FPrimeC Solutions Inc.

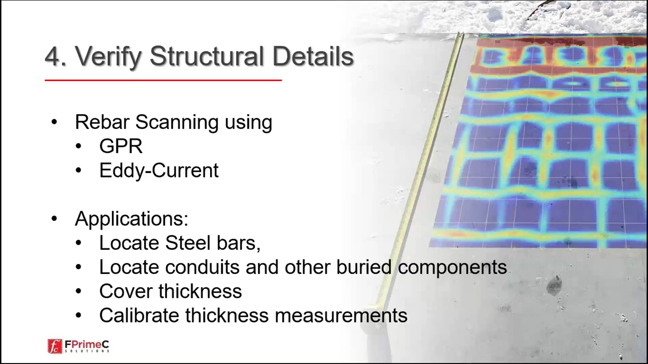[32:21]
areas of conduits and buried components, evaluate proper concrete thickness and do the evaluate the overall thickness measurement for concrete elements. That have only one side access like tunnel lining, for example. This is an example again in Toronto area where we were like testing a concrete slab and near the shoring.